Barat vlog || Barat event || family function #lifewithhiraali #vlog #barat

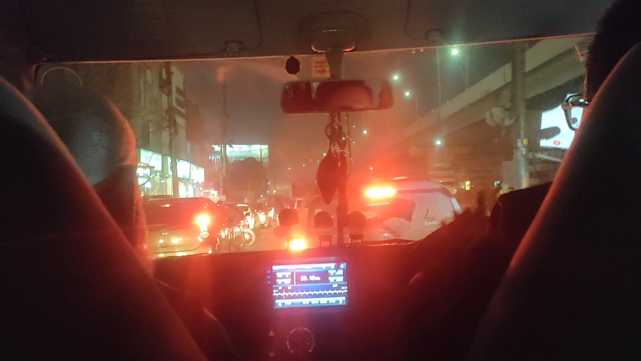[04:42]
अब हम लोगर से निकल चुके थे और ट्राफिक में कहा है कि हम भी जनाप आजी है माशला ट्राफिक आपको देखके इंदासा हो रहा है कितनी ज्यादा थी और बस ना पूझें बस हम लोगर एज़िपी स्पीड रही जल्दी